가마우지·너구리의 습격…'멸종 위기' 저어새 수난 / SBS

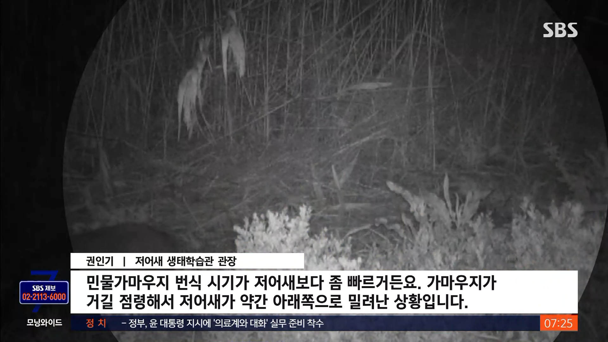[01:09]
야심한 시간. 저어새 둥지에 너구리 한 마리가 나타나더니 알을 닥치는 대로 보고 치웁니다.
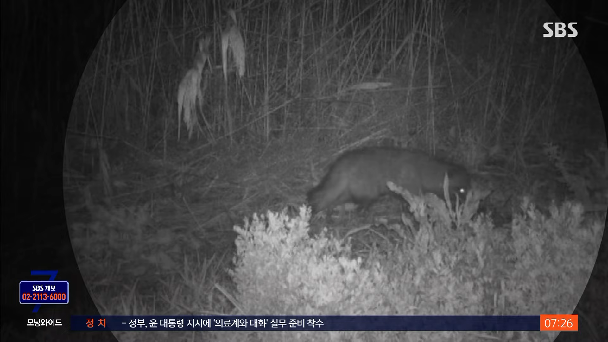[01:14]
인근 하천에서 열려든 퇴적물로 유수지 수심이 얕아지자 육상 포식자가 침입한 겁니다.